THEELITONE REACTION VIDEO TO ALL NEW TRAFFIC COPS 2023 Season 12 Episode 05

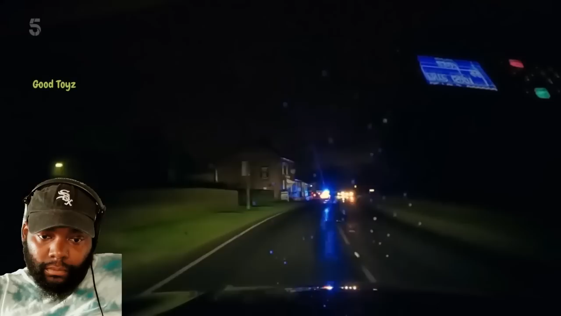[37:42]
Near Tadcaster, traffic cops Rich Clark and Rich Ellis are helping an HGV stuck on a dark country road.
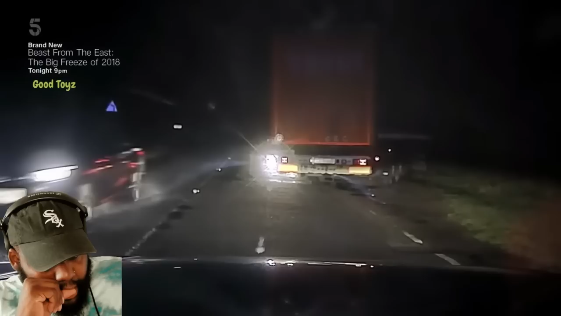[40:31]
It is completely overturned, blocking both lanes.